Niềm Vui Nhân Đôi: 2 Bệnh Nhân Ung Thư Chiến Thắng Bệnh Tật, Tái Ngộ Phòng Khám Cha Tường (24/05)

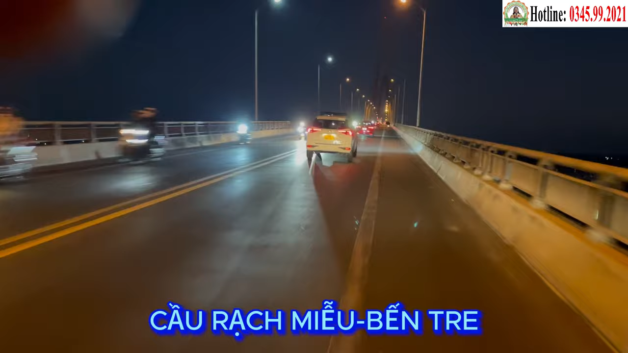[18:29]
Miểu Địa phận Giáp Ranh của tỉnh Tiền Giang và Bến Tre